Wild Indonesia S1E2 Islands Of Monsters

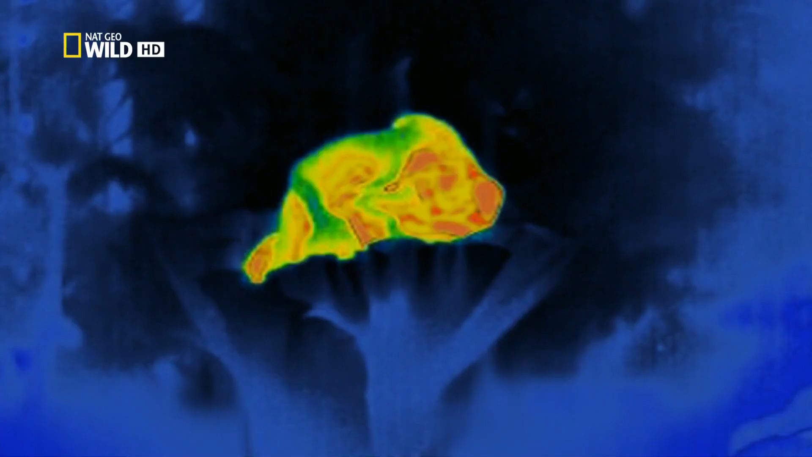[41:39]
A heat-sensitive camera reveals an object that steadily heats up to 10 degrees hotter than the surroundings.